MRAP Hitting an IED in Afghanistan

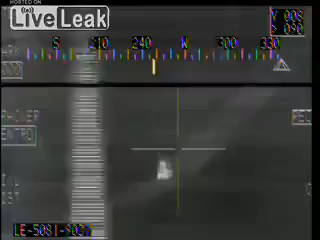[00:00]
Even if there is a trigger man and he does his job, if we lose TID for a second, you know, we've lost him and we've also had a blown up vehicle, whereas if we're circling, we might keep him from blowing it.
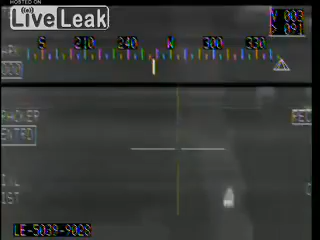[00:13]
Bike right there. Fuck. They just hit one. Just gotta hit him in.
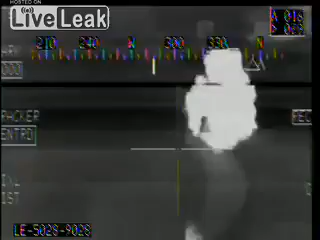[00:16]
Fuck, fuck, fuck.
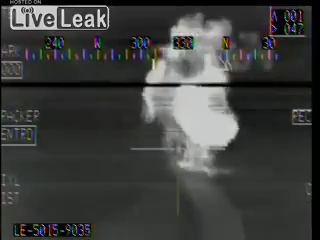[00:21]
Alright, look at this guy. I'm looking for a quarter. Welcome. I don't see anything west. That looked like a fucking big one. A fucking big one.
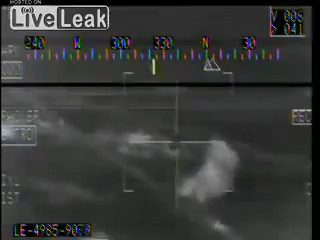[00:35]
Alright, hey Donnie, let's swing a circle right. Right hand circles.
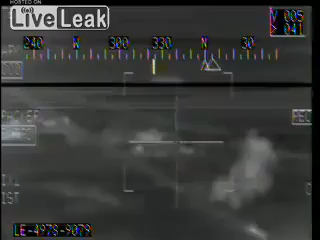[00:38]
Okay. Okay, just beyond the lead vehicle, there's a little cluster of buildings. I'm scanning it right now. Flash, flash, flash, 36V, no casualties.